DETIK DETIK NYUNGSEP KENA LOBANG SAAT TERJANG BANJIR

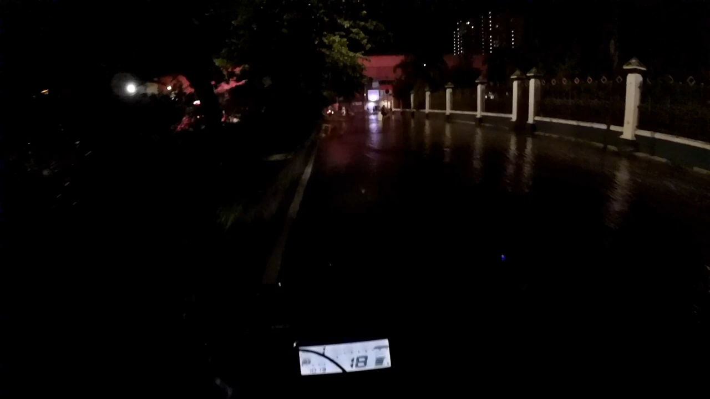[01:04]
Lawan arah dikit Si banjir-banjiran Tiap hari Ini metik-metik pada takut ini Tapi udah gak setinggi Tadi pagi
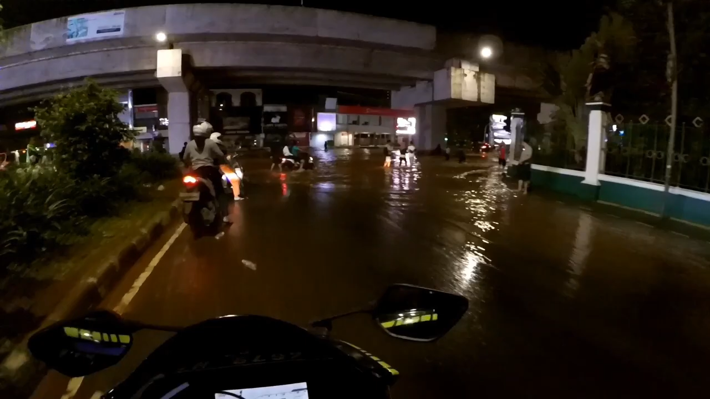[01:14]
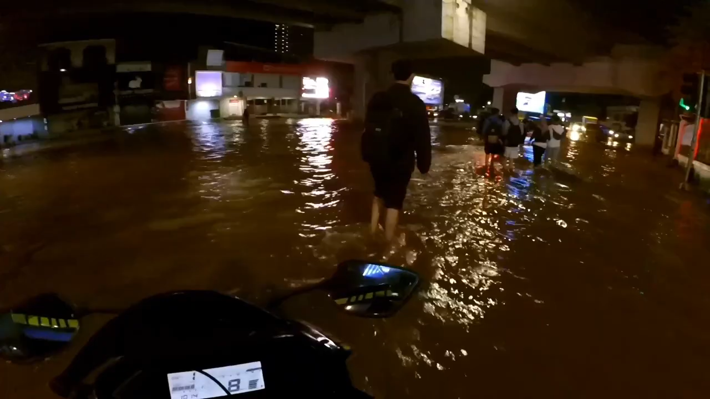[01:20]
Udah gak setinggi tadi pagi Alhamdulillah
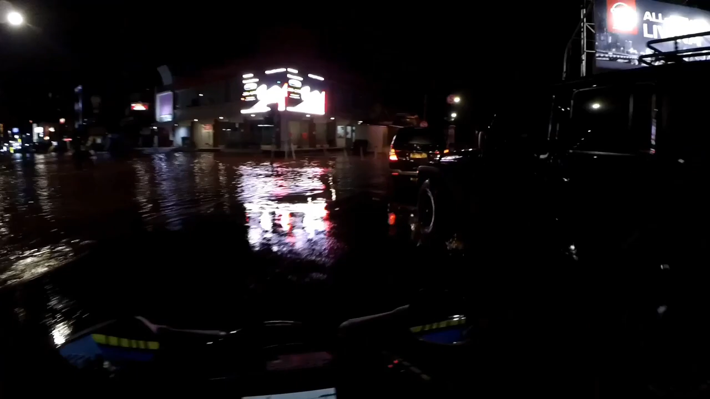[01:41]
Udah mulai surut Ini para karyawan pada jalan kaki Gila Asian dah
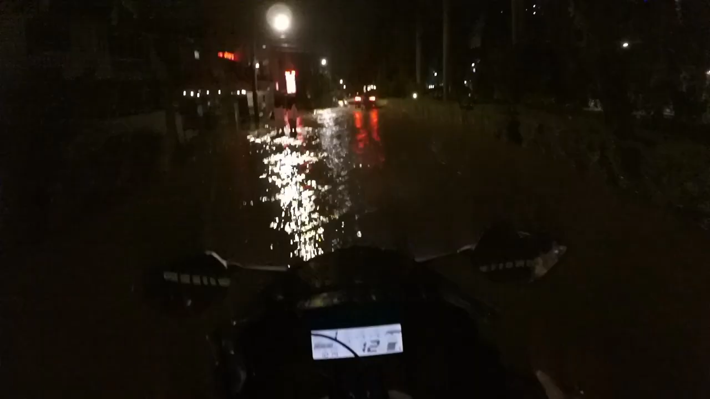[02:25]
Kena lobang guys Gila dalem banget lobangnya Udah mulai ngon Gila dalem banget lobang Tadi Fat F' S
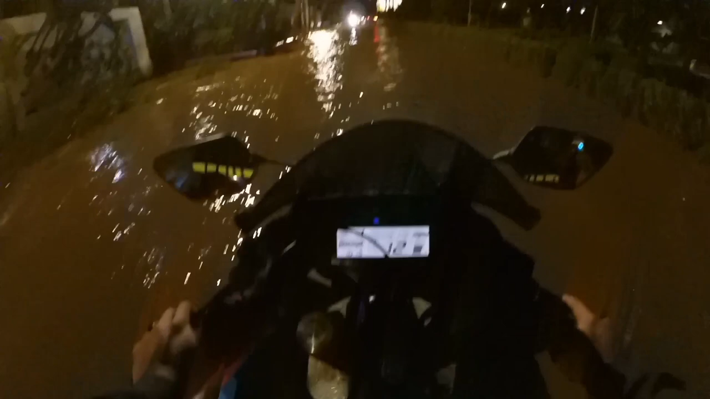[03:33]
sakit gila dalam banget tubangnya anjir di di di di di di di Terima kasih telah menonton!